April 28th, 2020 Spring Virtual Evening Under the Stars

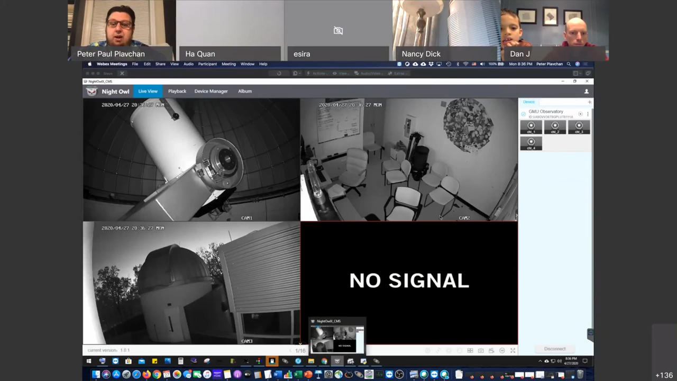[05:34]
You'll notice it's empty. I'm actually doing this from home as well. We are connecting to the telescope that controls our observatory via, this is a standard commercial night owl. And I'm holding on her
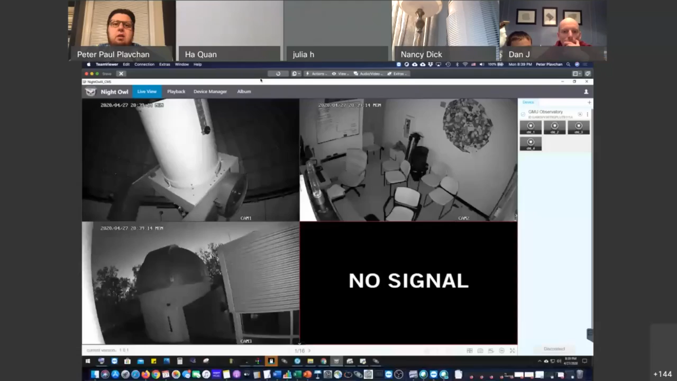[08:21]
Perfect. Thank you so much. That was easy. Okay. All right, so the telescope is coming down to our point of view, and I'm going to have to move it a little bit more. Let's watch it come into view. The telescope is a reflecting telescope, and it has that means it uses mirrors instead of lenses. Looks like I overshot a little bit, but it's going to get down to the right.